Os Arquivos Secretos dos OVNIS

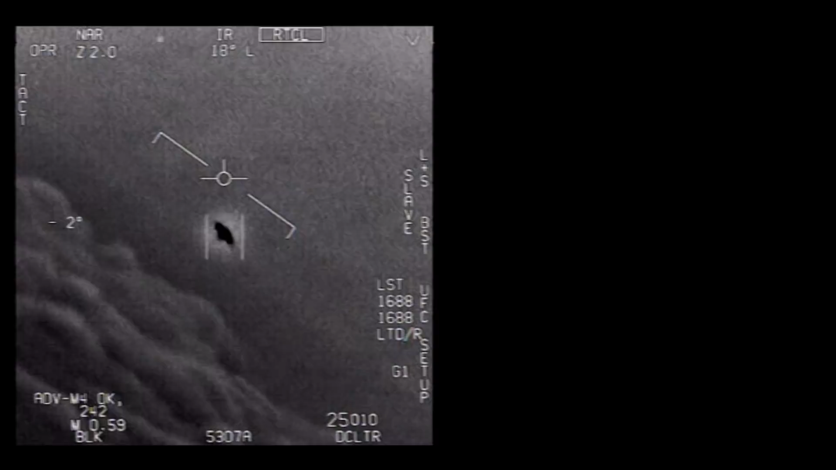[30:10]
that's not LNS though, is it? It's not. That is LNS, dude. Well, if there's like look at that thing. It's rotating.
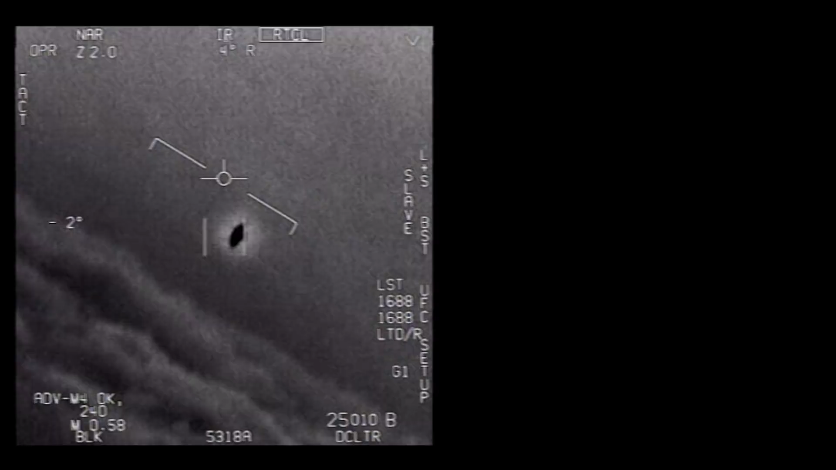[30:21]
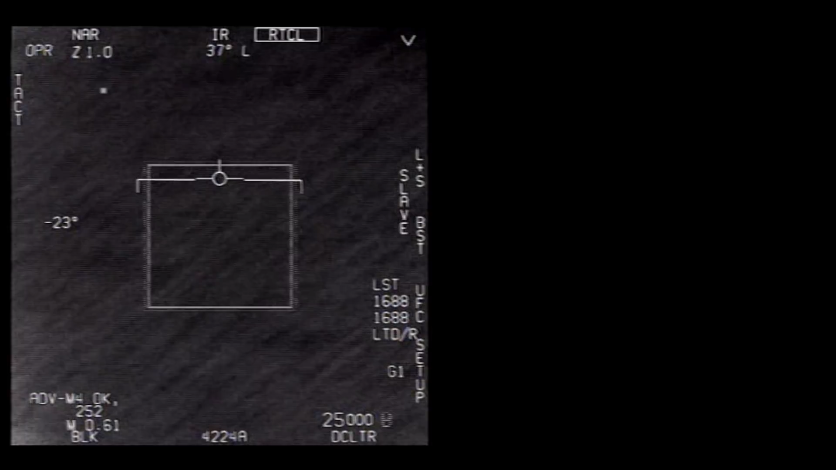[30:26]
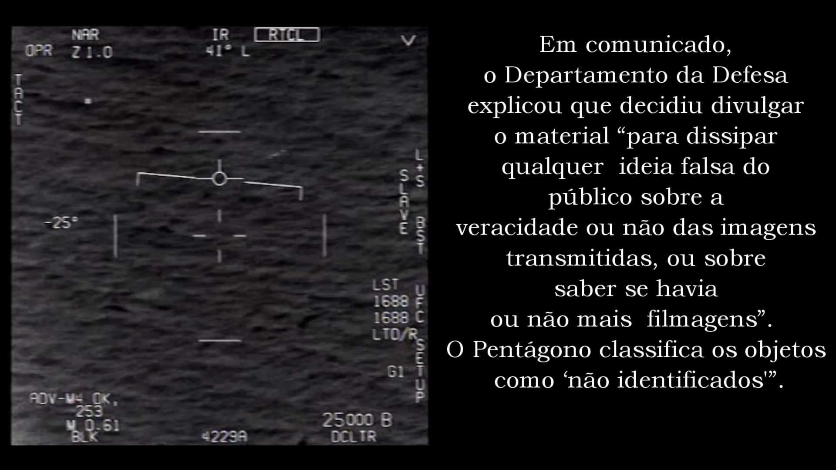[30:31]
No, I took an auto track. Oh, okay. Oh my gosh, dude. Wow, look at that, man.